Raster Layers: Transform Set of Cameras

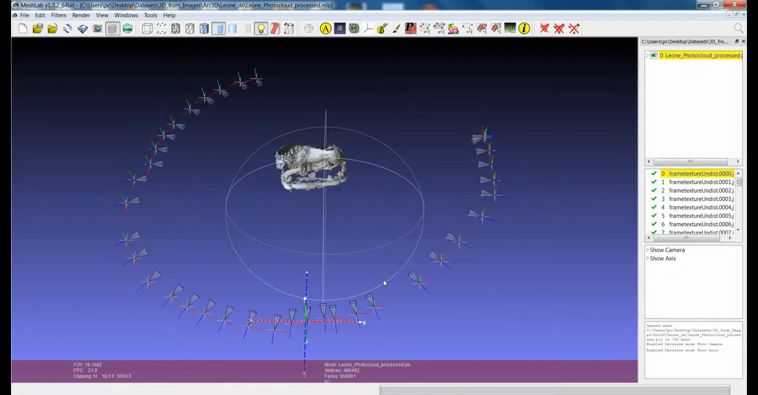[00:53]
And what if you want to apply a more complex movement to a 3D model and you still want to keep the alignment of the images with respect to the model? Well, you can do that. So, let's start again from this dataset where we have a model,
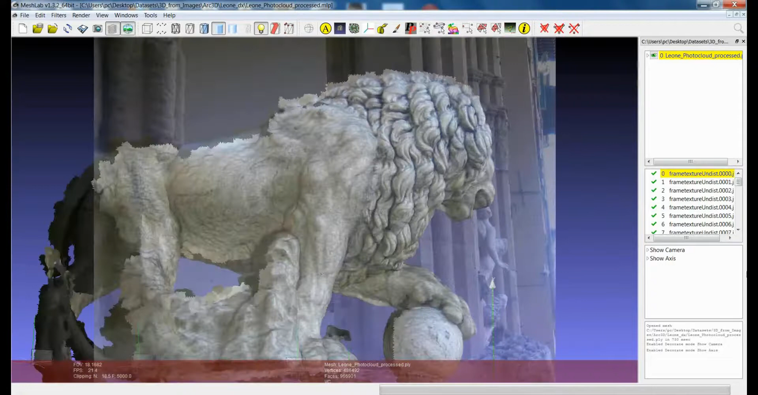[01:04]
a set of images which are aligned to the model and you see here that the center of the reference space is not in the center of the model.
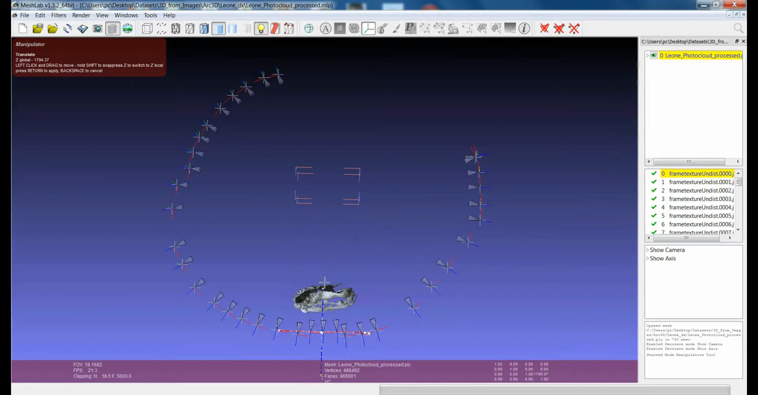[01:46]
apply translation to bring the model more or less in the center and I apply this.
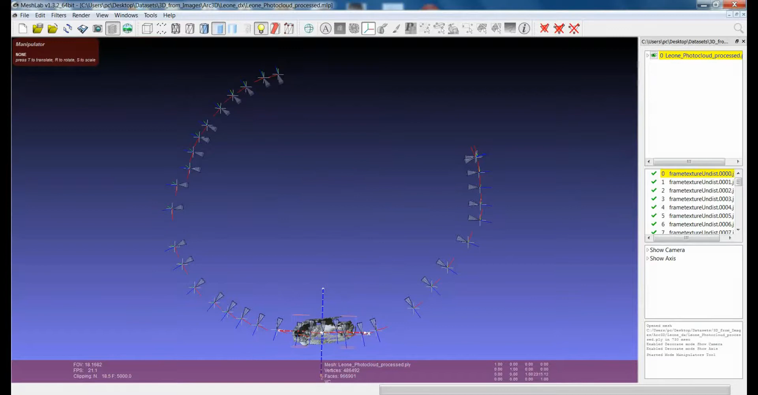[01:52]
Then I want to bring it more
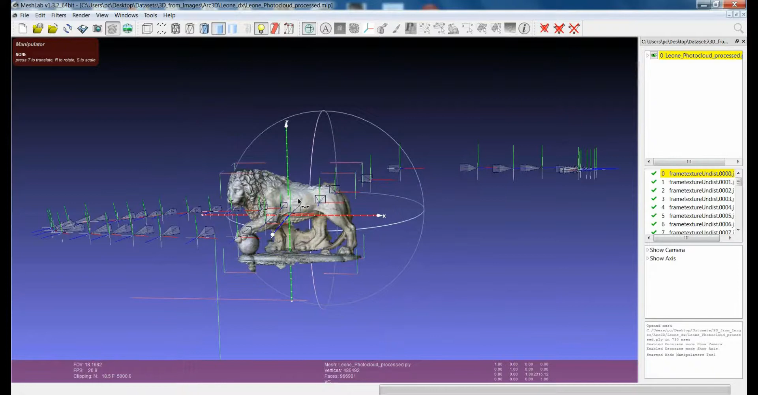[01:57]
with the basis more or less coincident with the x-z plane.
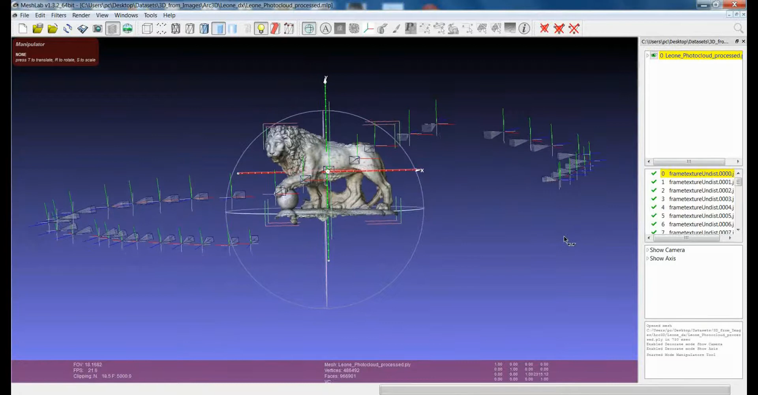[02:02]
So, I apply another translation around the y-axis.
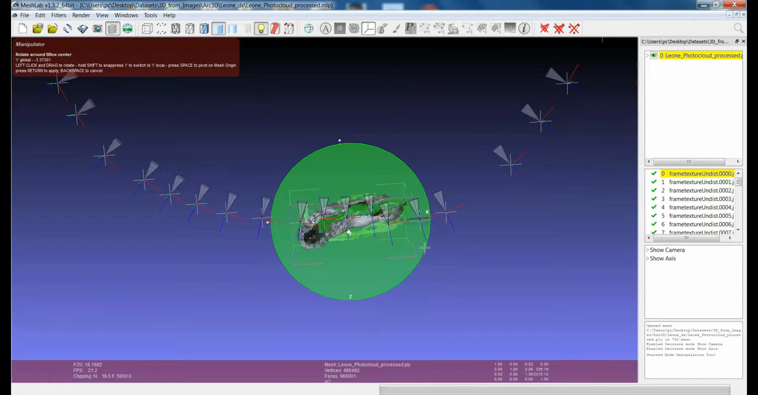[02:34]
Rotation like this one, for example.
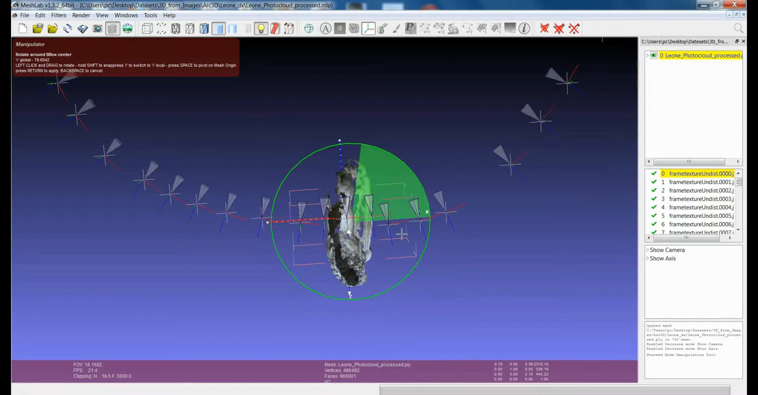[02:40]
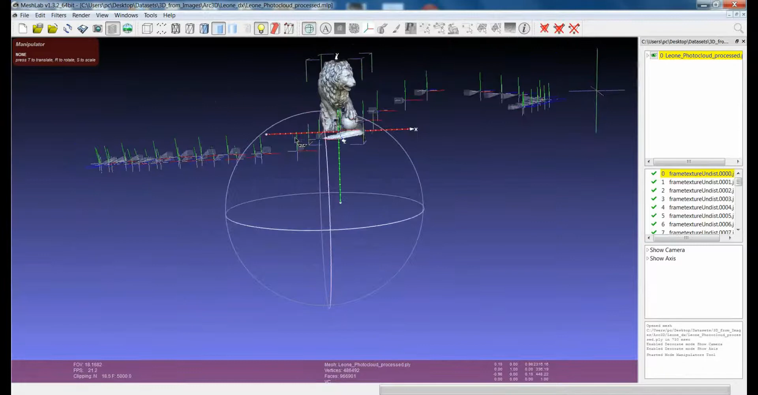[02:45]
So, again, just make a final rotation to make it a bit more straight around the z-axis,
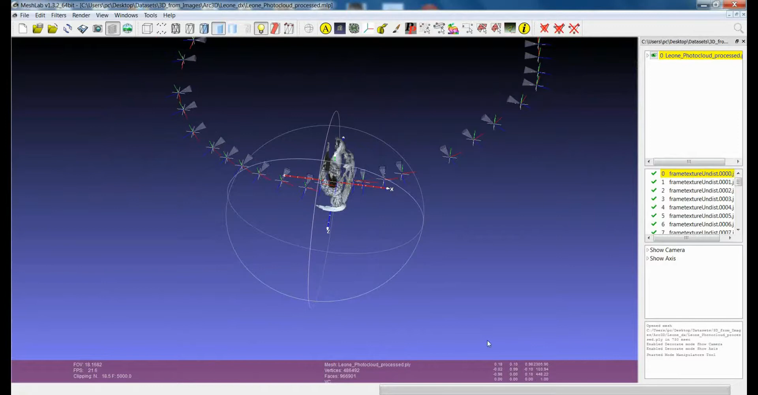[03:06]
And you can see that even though I moved the model, the cameras are still in the same position. So, they are not aligned anymore with respect to the model.